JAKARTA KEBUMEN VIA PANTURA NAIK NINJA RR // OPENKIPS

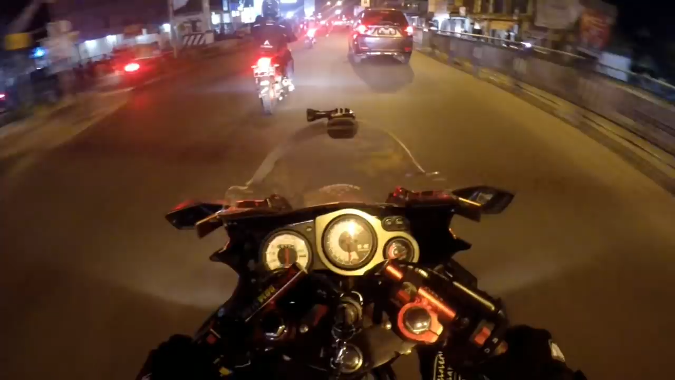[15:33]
guys. Nyampe malam guys. Ini udah malam. Masih di Pantura ini jam 6 kayaknya.
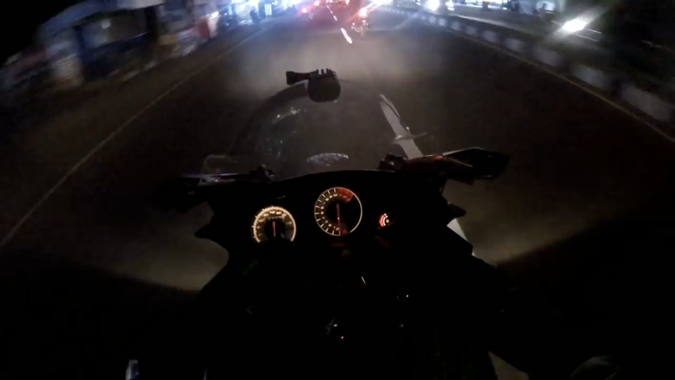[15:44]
Di Pantura seharian guys, padahal ngebut guys. Belum keluar-keluar dari Pantura. Tapi enggak macet, enak. Sekarang dingin banget, hawanya tadi panas tadi siang. Yaudah guys, gue fokus jalan dulu ya.